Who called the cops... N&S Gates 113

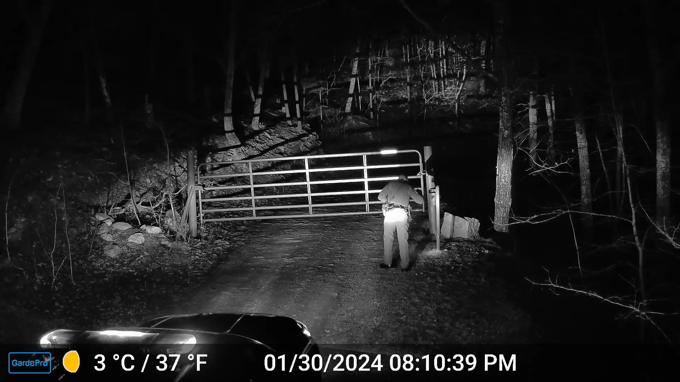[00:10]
zone we got some cop trying to get through our gate he took about seven minutes to try to get through it and he gave up did somebody call the cops DNR I don't know what he is and